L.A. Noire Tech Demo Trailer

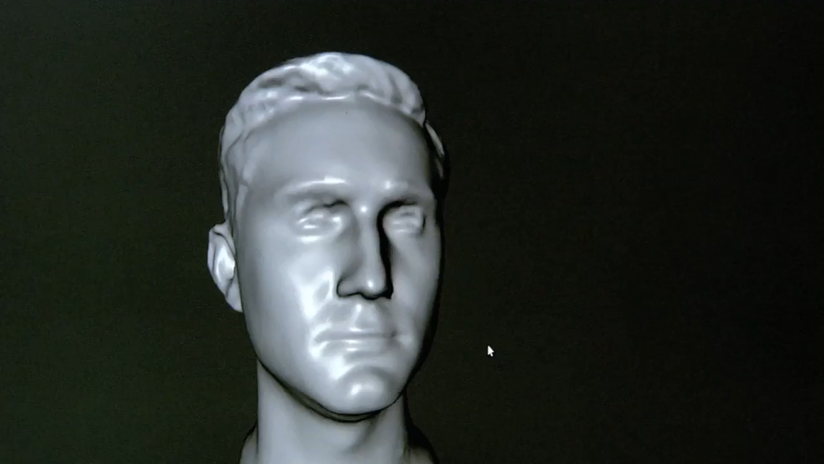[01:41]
And they deliver their lines, and as they talk, they get processed and turned in 3D.